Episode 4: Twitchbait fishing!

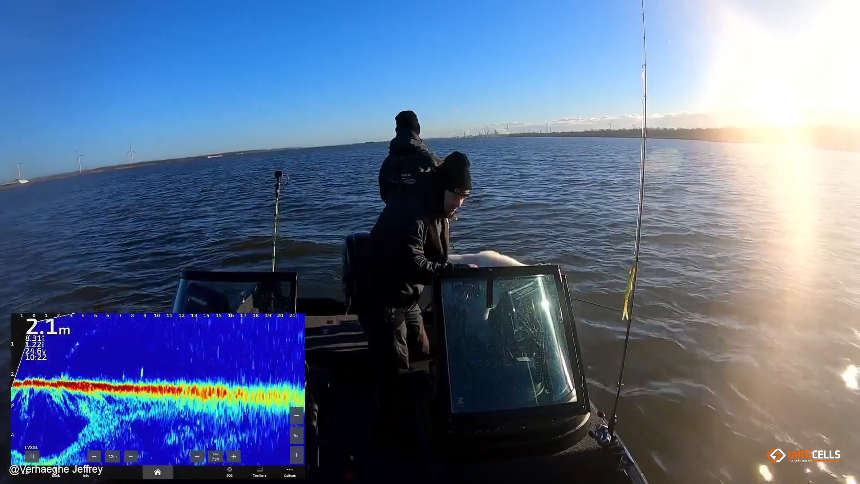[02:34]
On screen: depth 2.1 m
Here's the movie. I actually forgot to attach the microphone, so there's no sound.
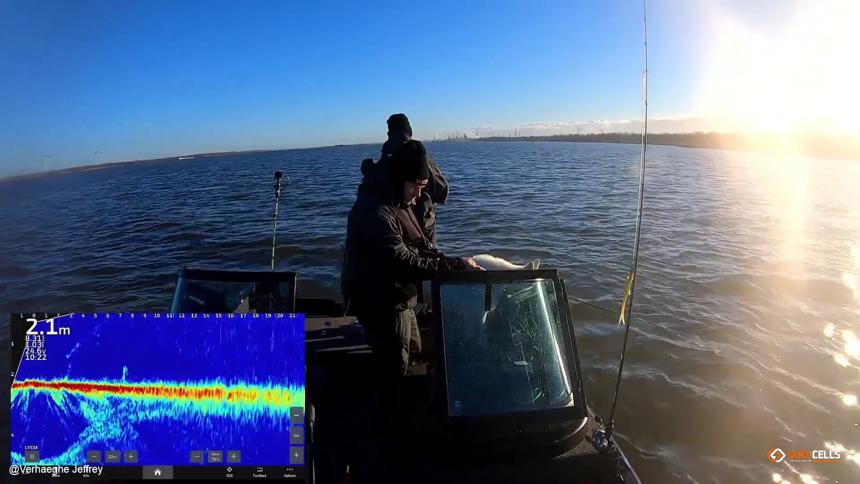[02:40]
On screen: depth 2.1 m
But here you are. Let's say Twitch bait fishing, and Jeffrey is catching a really good perch.
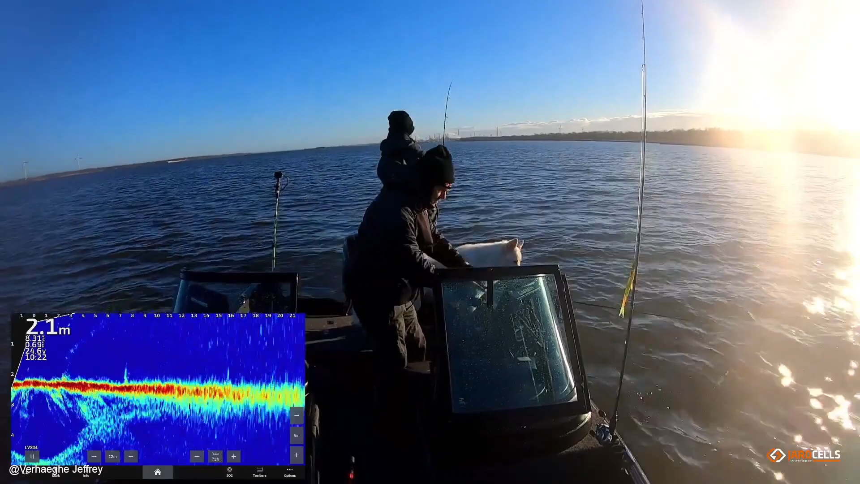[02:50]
On screen: depth 2.1 m
And as a good friend as I am, I'm dropping my rod immediately to not help him with a net. Save him. But I'm just, here's your net. And now I'm taking the camera, but it makes me, it makes it possible to have really cool footage of the action,